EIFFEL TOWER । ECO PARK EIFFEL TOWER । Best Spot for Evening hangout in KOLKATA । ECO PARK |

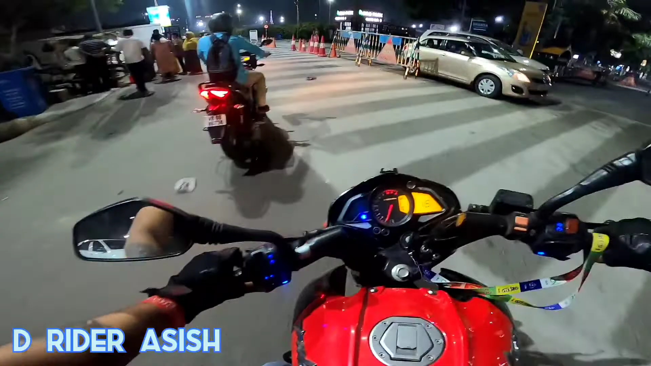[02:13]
और देखो सामने पूरा चमकता हुआ आईफिल टावर हमें दिख भी रहा है, पूरे से इतना बड़ा पार्किंग एरिया है। और मेरे राइट साइड में पूरा इको पार्क है, वो यहाँ खेलते हुए खेलने का मैदान भी है, और मेरे सामने है चमकता हुआ आईफिल टावर। In my veins, I've been driving this train. Years in this lane, there's no stopping this flame.